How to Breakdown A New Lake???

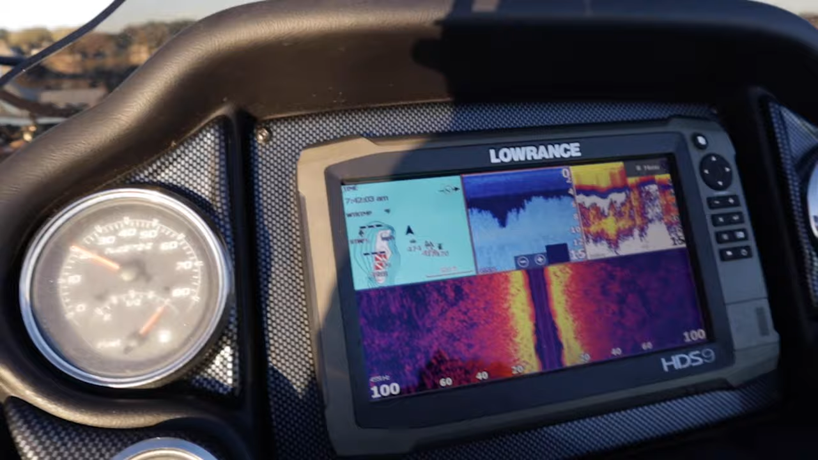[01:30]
So guys, the first thing I love to do when I get out to a new lake is graph. The bad thing is I'll literally do it for hours. Look for the points. Look for any deep spots.
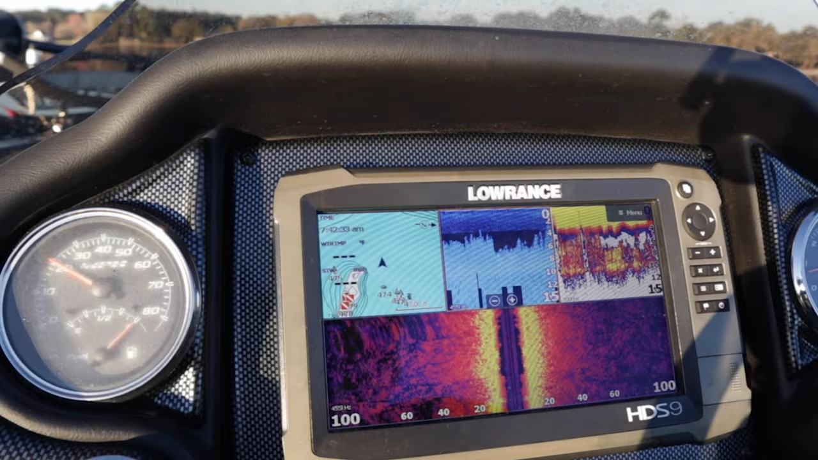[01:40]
Look for anything that stands out on your contour map.
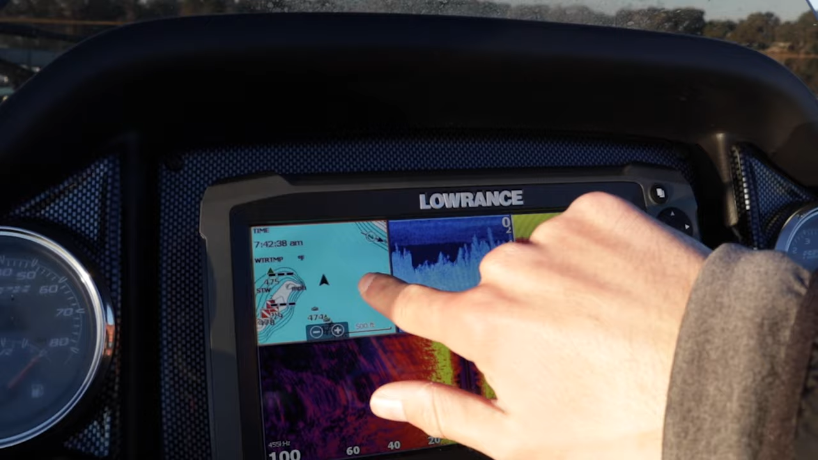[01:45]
And the biggest thing that stood out to me was this guy. And it's a flat.
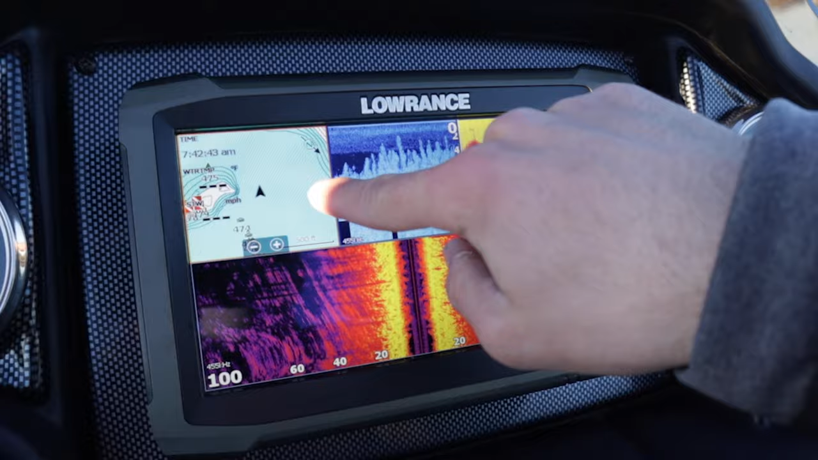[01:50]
And basically, a flat is when it's super deep in the lake. And then it comes up to a certain spot.
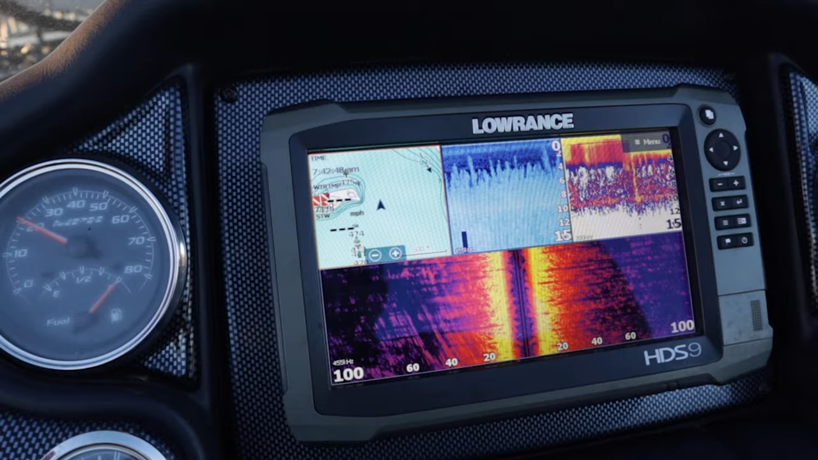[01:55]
And then it will come back down. As you can see what it's doing right here. It like goes off, goes down.
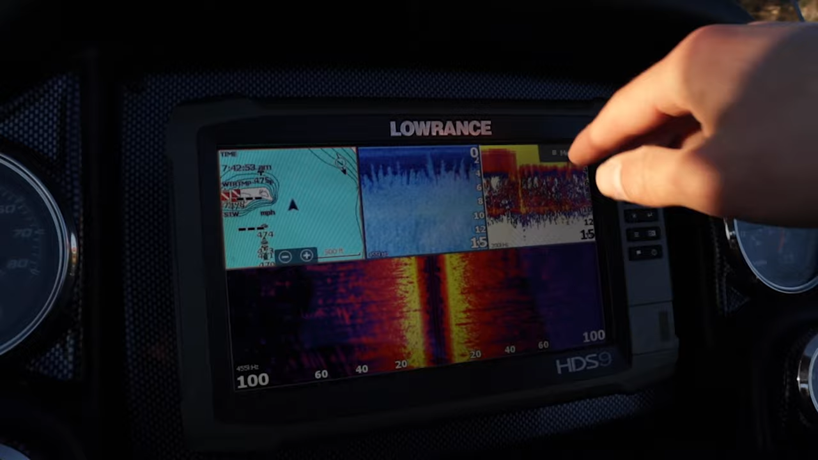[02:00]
And see, here's the thing. This flat is eight foot. So that means that it is super deep where we're in the blue. And then the white, it comes up to eight foot. So I'm looking to see that change in depth. I haven't really seen it yet. But I have noticed that the grass, as you can see, there's just thick grass everywhere. So as you can see is when we come through here, the grass will stop, which is so good. Like I just said, the holes in the grass are so epic.
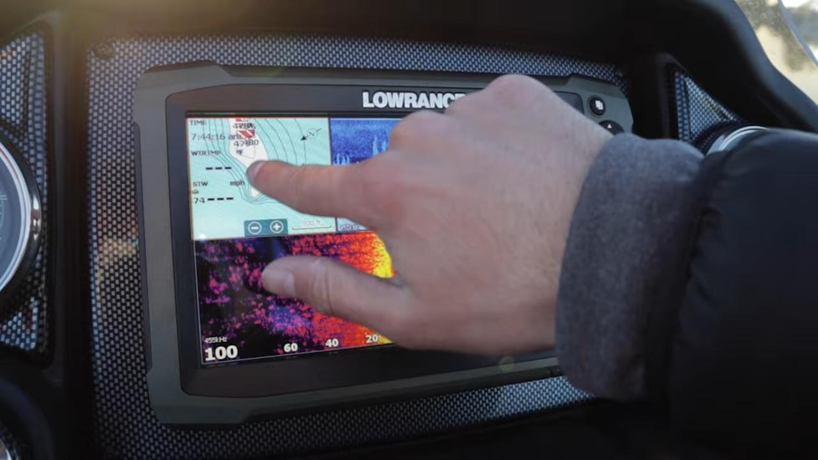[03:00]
But we're out here in a private lake, so it doesn't matter. So go apply this onto the chain if it's useful to you. As you can see, it hasn't stopped yet. Once we get up here a little bit further where these red waypoints are, you'll see that the grass just stops. And this was the first, like, hard stop I saw where the grass literally was like this.
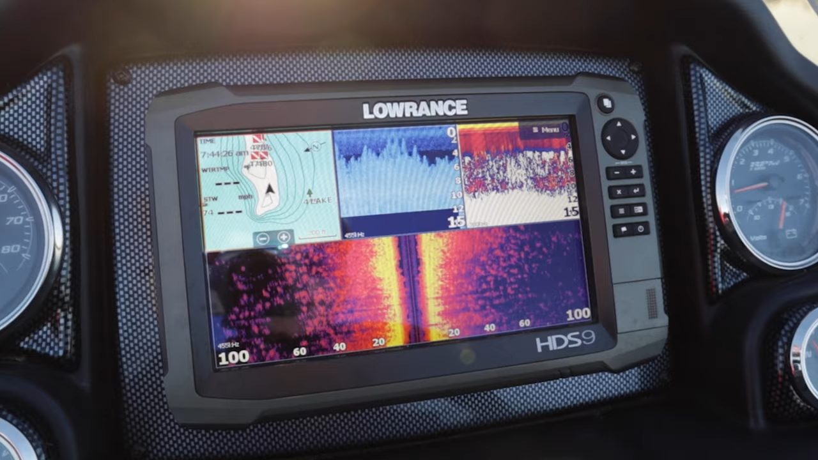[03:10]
All the other little spots I saw, the grass gradually stopped. But this little area, it was like a hard just drop off.
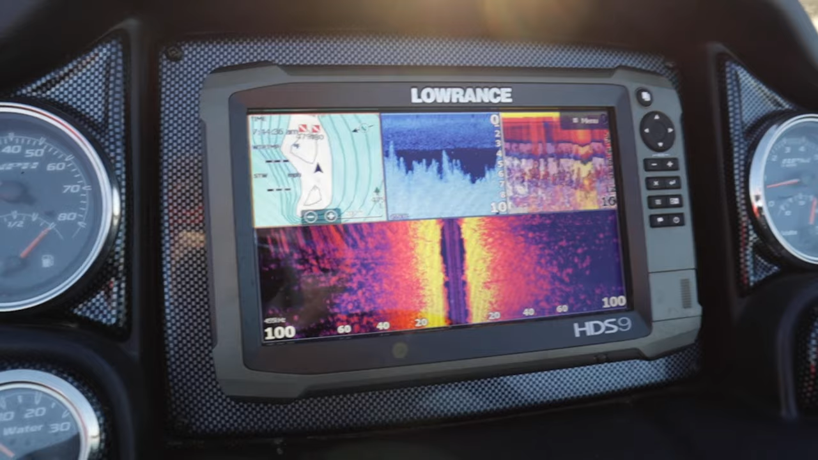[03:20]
So let's see if we can see it. There we go, guys. That is what we were looking for right there.
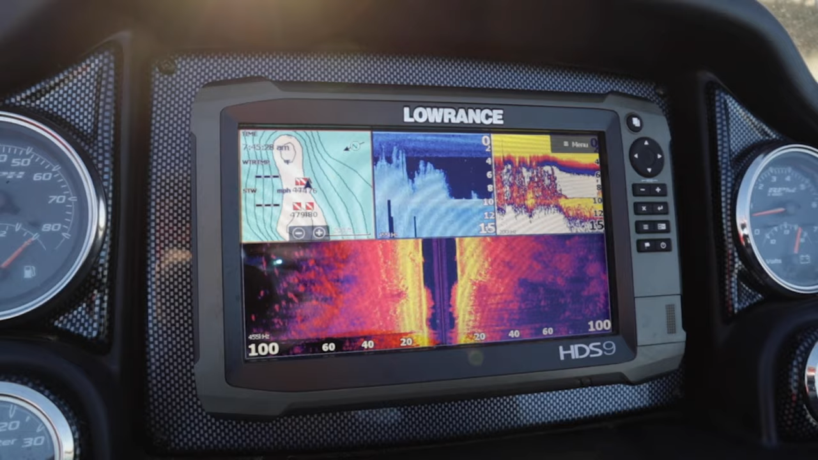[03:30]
Look at that juiciness. Look at that. So that just looks too good. I don't think they're going to move all the way out here to 10 foot of water unless there's beds out here. Unless they were spawning out here and they're out here.
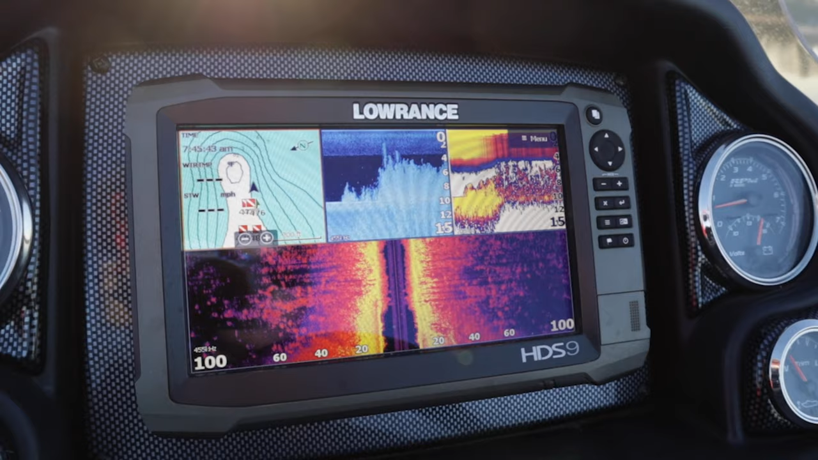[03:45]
I haven't seen a whole lot of signs of beds out here. But, yeah, just interesting to come out here and see what's going on. Because if there's, like, a shell bar out here, then they'd probably be all over this. So, I honestly might have been a shell bar back there for real.